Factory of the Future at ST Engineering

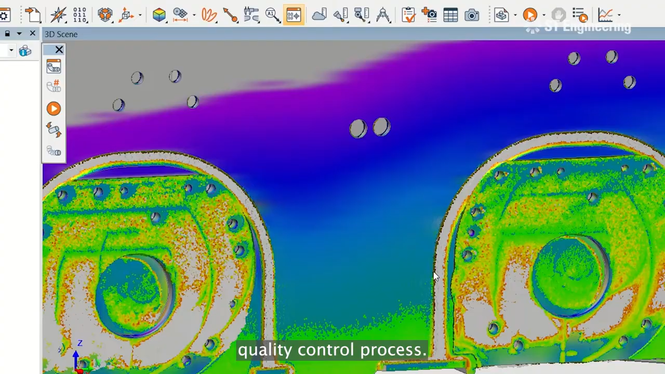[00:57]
process our 3d scanning system ensures quality
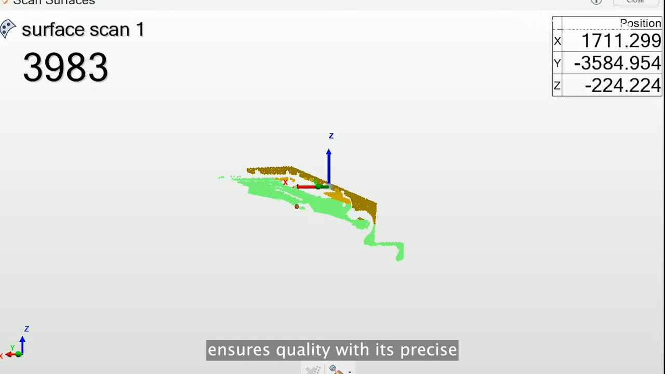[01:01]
with its precise interface dimensional measurement